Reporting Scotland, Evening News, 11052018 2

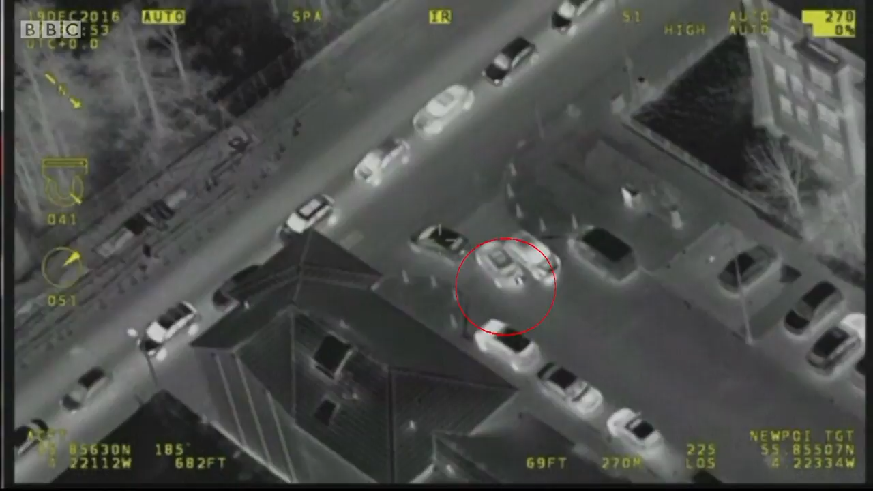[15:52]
Here, he squeezes between two cars, narrowly missing one, before taking off on the wrong side of the road.
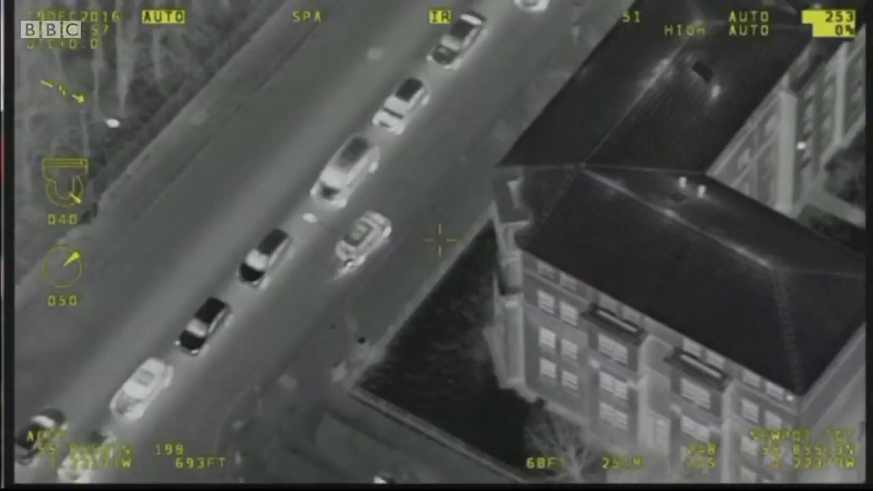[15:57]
Travelling at speeds of more than 65 miles per hour through North Glasgow,
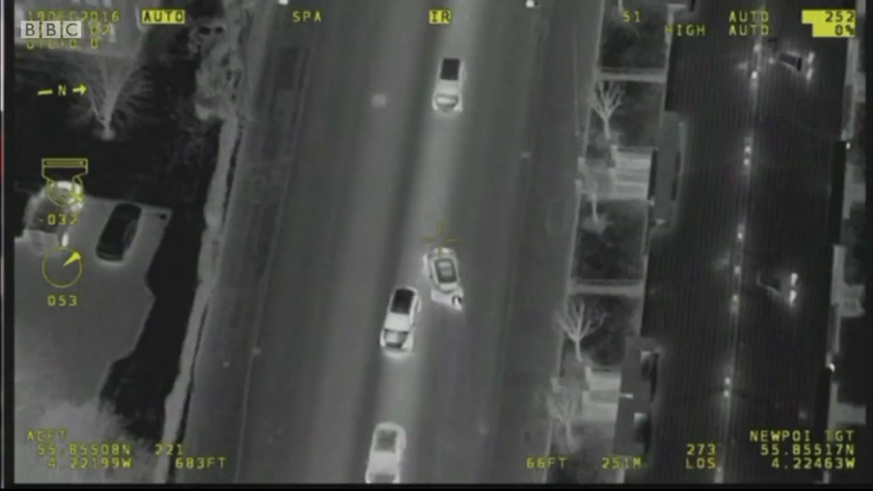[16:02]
the 31-year-old weaves in and out of traffic, eventually cutting in front of oncoming cars,
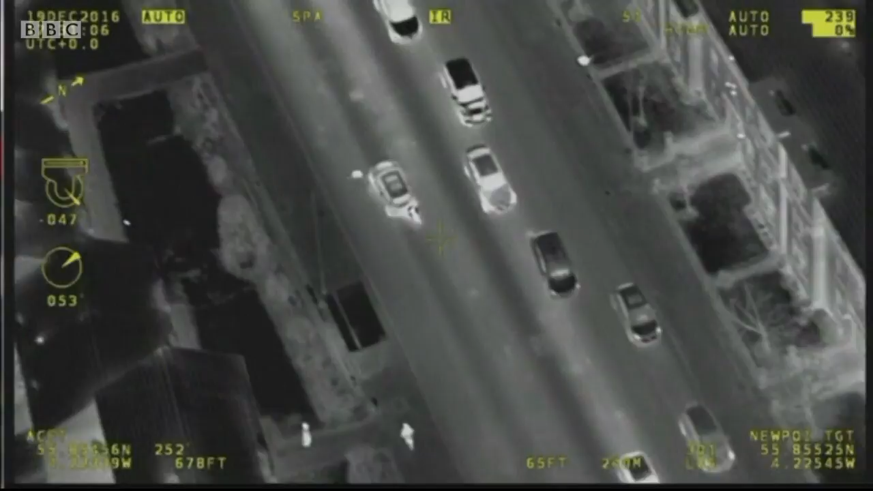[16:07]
with no consideration for his own or anyone else's safety. A brief pause as he decides where to go next. When he comes back into view, he's on the pavement and hits the accelerator once again. Cornered, he pushes onto the pavement again, narrowly missing a pedestrian.
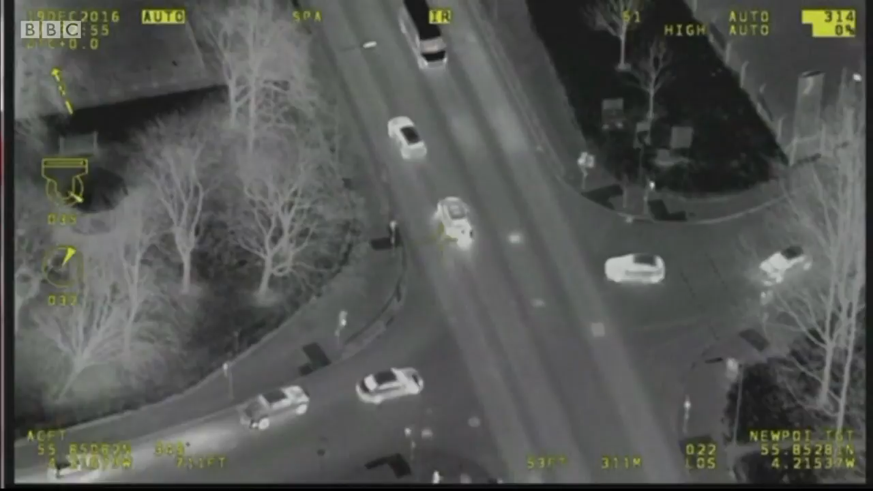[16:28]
Moments later, he drives into the path of an oncoming lorry. Determined to evade capture, Richardson runs lights, jumps between lanes, and in this instance, just misses a bus. He eventually abandoned the car at a filling station before being arrested.